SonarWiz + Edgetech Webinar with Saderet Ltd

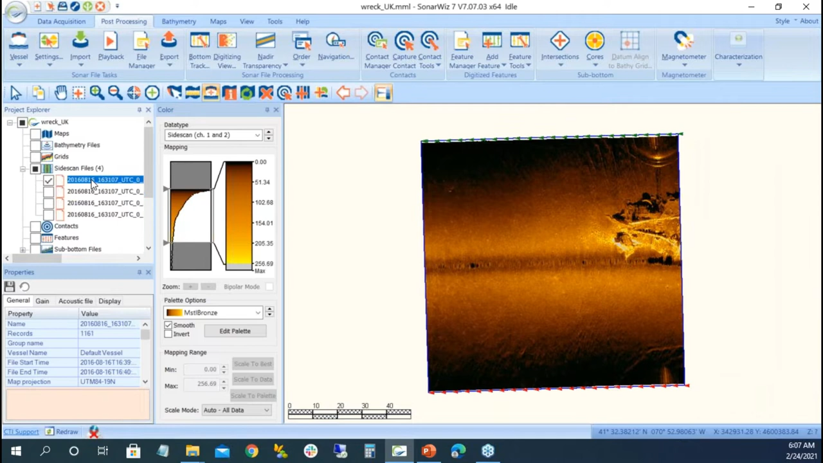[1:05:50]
to practice on one file and i'm going to say just this one and say i just want to make this one the best that i can so i want a bottom track so right click bottom track and that bottom track itself does a really good job when it reads the file but what happens if there was no bottom track and there's my bottom track out there we can start doing some auto bottom tracking and if we notice if i scroll down there i get my range value and the range is 8 9 10 meters so i'm going to do a blanking zone not 10 meters but i'm going to do it two or three meters just to get rid of anything that's in close to
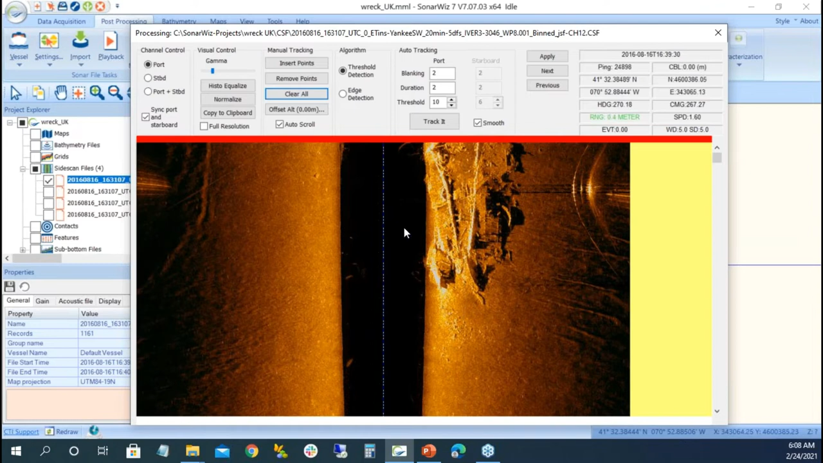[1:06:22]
the the first return or close to the trigger and then the threshold what kind of value i'm looking for you know for you know change to find the bottom and i could track the bottom notice that we're going to find a couple of little fishies out there so i can change my threshold a little bit higher and drop it down at some point you get to the point of your threshold is so high and you don't want to go any higher because sometimes you'll go into the water you could just go ahead and remove the points and clear it out that way
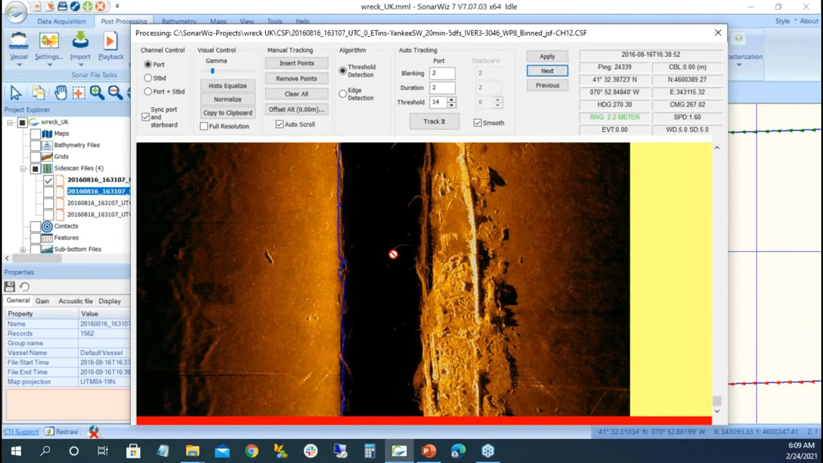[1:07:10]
there's a couple little issues out there i want to remove the points when anything's in the water column with size scan the bottom track just doesn't like it very well i'm
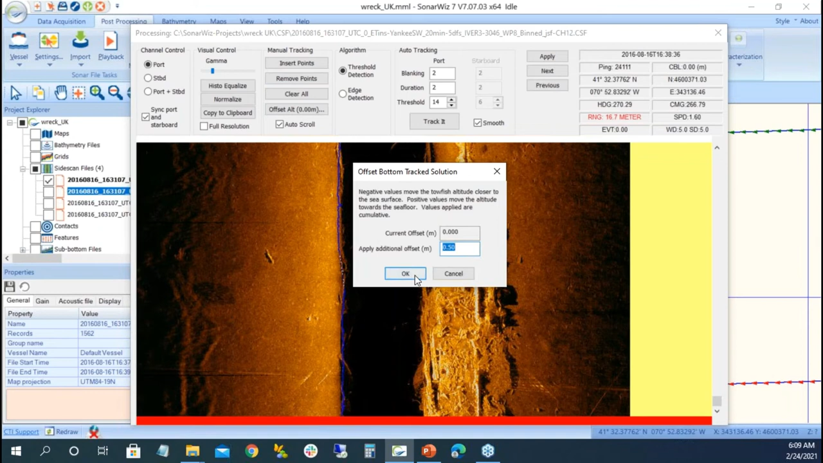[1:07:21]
going to put in the half meter apply and that's our two bottom track lines so we saw that the seam got a little bit better but we're still seeing issues with the colors and gains so i'm
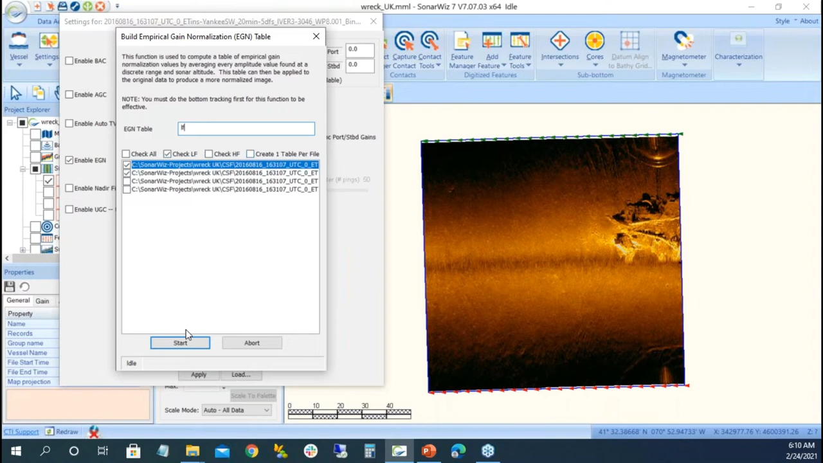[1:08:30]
we're looking at the entire data set and basically taking an average but if you had varying terrain and you want to have different egn's we can automatically collect and create these egn tables profile egn files aren't really large so it's not taking up a lot of space and it's going to go ahead and build a table and i'll hit apply and starts to
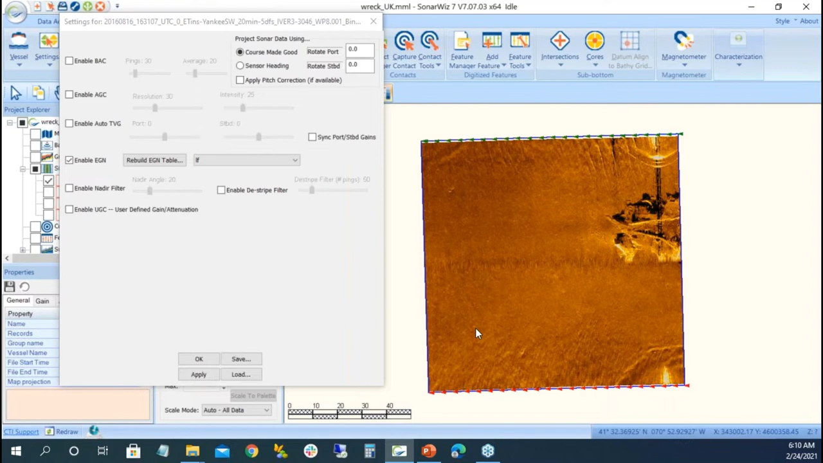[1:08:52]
you know again what we're trying to do is balance out the light and dark we have a strong pulse at nadir and in the time as it goes towards you know further out at 50 meters 100 meters the gain diminishes so we want to enhance the gain a little bit we could do a little bit of de-striping filter you know there's some up and downs up here it's a little bit of a smoothing
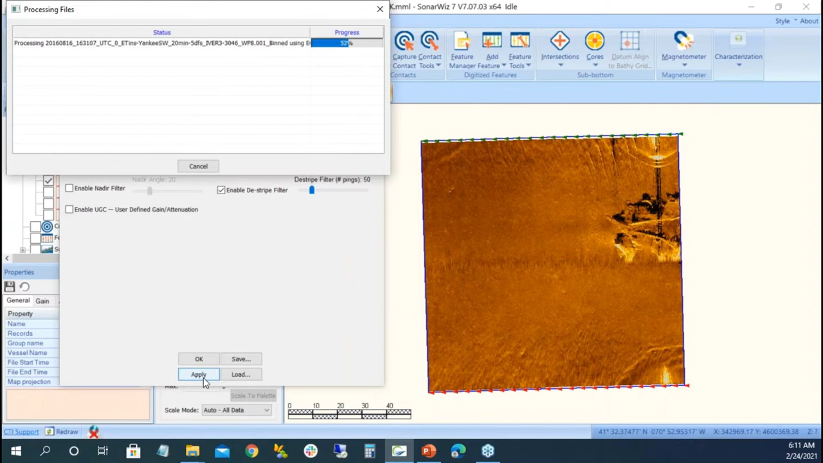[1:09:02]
just be careful with it because it might smooth it out too much what i also see out here is is there's a reflector out there
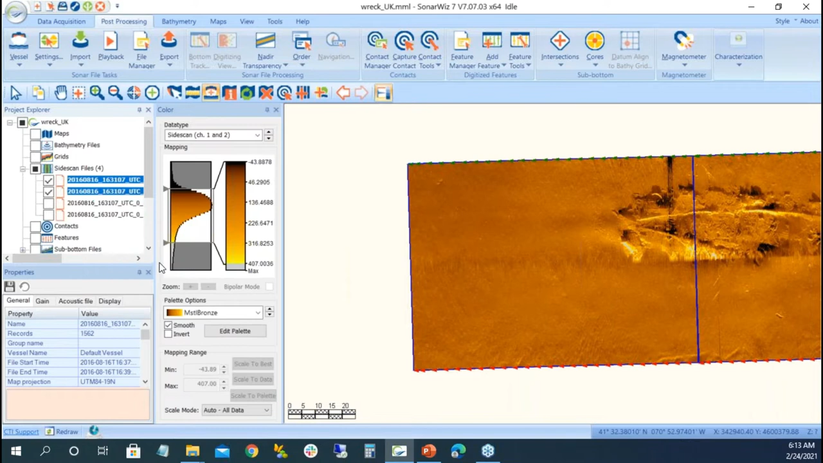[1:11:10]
doesn't seem like it did much but that little into file gap disappeared so it's a nice way of cleaning things up zoom extent gets us out there so we just want to make a mosaic we haven't done any targeting or anything else we want to make a mosaic of this what you see on this screen is what you get and i say that because we have our scale bar out there so just before you make your mosaic we go into the view and and we get rid of the map scale i have a compass rose
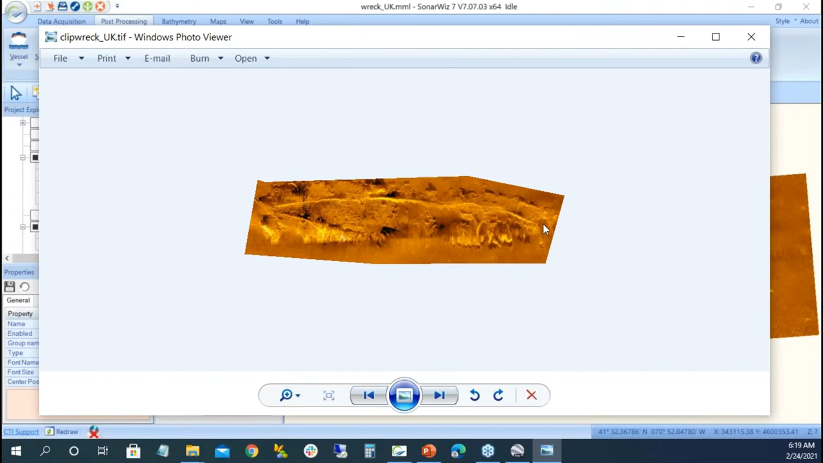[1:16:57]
one of the things we can do in in in sonowiz is if we zoom to the extent and i say well that's my screen right now this is what you would get for for the mosaic um whatever you see on the screen
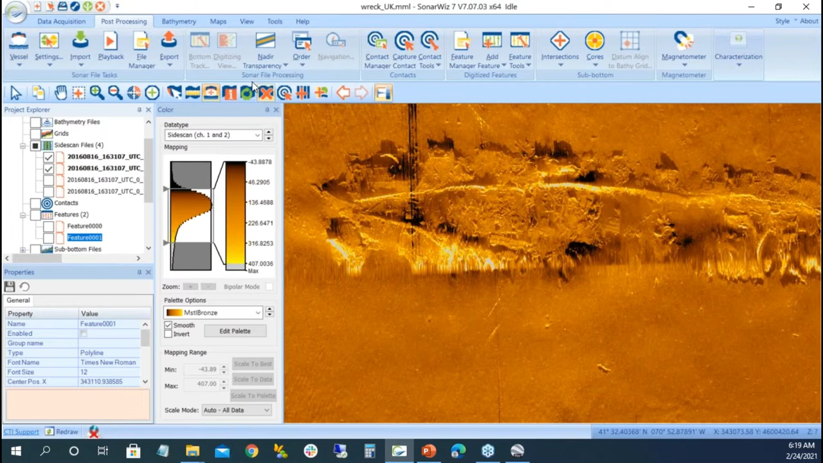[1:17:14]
so i go into the zoom extent and get everything well besides the the the data itself we have a couple little targets we have this one and this one and i want to measure and contact and create these contact reports well i have a contact manager there's nothing going to be in there because i haven't created any contacts i'm going to have to create a contact i'm going to capture a contact and i'm going to select it on this one and what it does is it brings up my digitized window